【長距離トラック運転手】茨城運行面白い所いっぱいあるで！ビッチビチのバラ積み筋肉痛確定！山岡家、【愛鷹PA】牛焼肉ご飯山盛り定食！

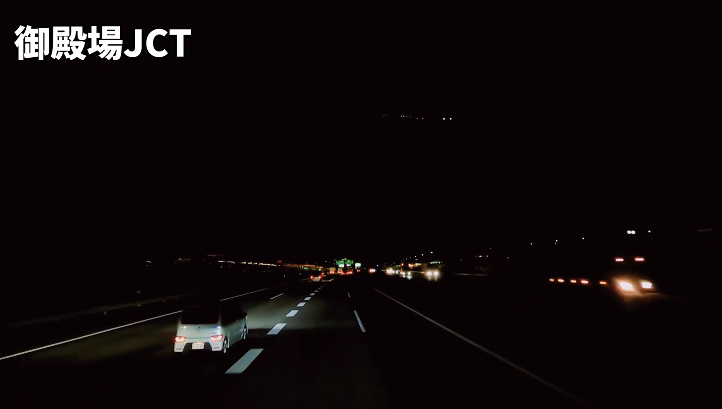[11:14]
よくねコメントでも駒門行かないんですかっていうコメントをいただいておりましたんでね、ちょっとだけ時間なんとか行けそうなんで駒門くんへ久々に行って、とりあえず水汲みましょうかメッシどうしようかな。メッシは味方っぱらもね、久しぶりに行きたいね。もう私のルーツ的な感じですよね。駒門くん3キロ、
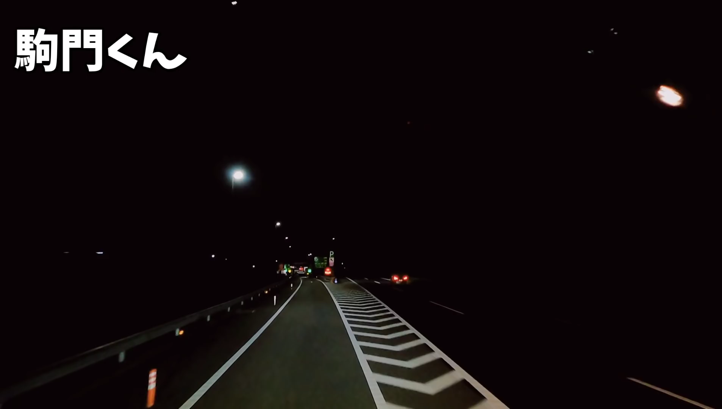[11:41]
はい、久しぶりの駒門くん。駒門くんね、下りは下りなんですけど、ね、まあ、私の中での正門はプラットパークから入る方ですねこっちから入ることなんてまあほぼほぼ初めてちゃうか。ちょっと中でもいっぱいいっぱい臭がすごいすんな。ちょっと止めさせていただきたい。
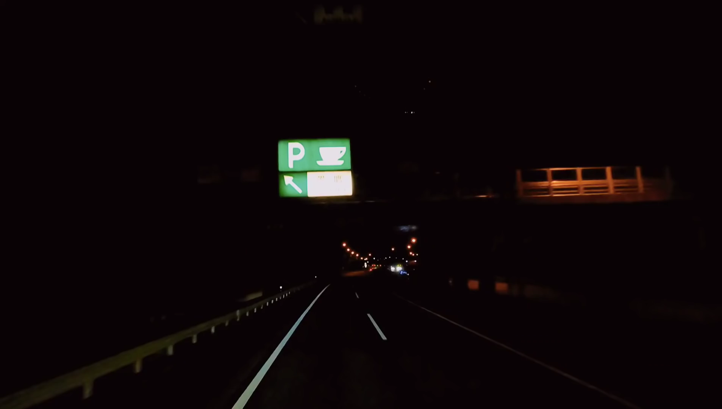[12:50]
さあ明日川までやってきました。